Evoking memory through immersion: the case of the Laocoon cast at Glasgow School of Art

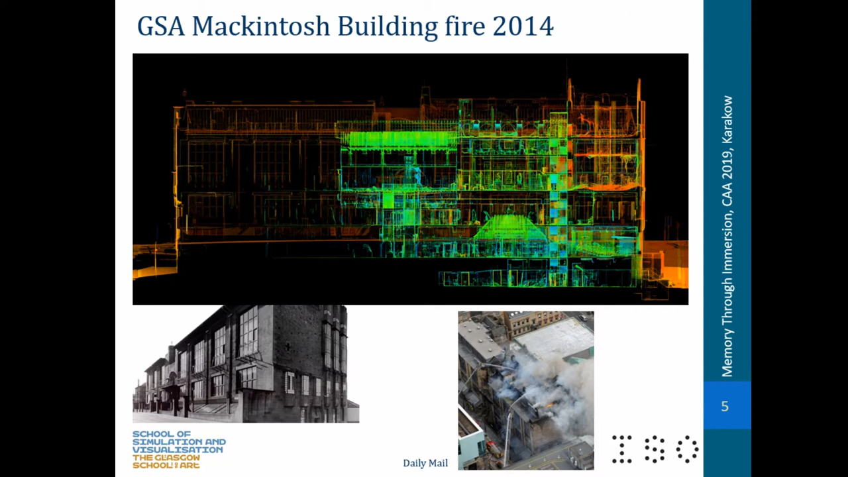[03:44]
We see these figures here, these kind of ghostly figures, which are appearing in the scan. These are actually scans of the plaster casts that were used for teaching drawing inside the building. And here's another image of those plaster casts. So we engaged in a full laser scan survey immediately after the fire.